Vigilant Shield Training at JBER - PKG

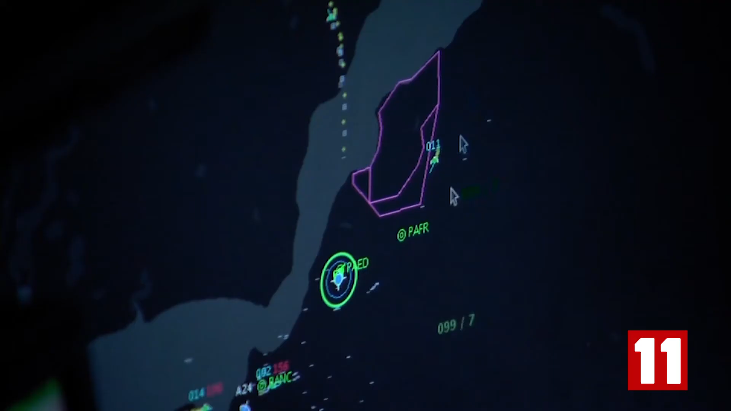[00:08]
The airmen working at NORAD spot it on the radar, and training exercise Vigilant Shield takes off.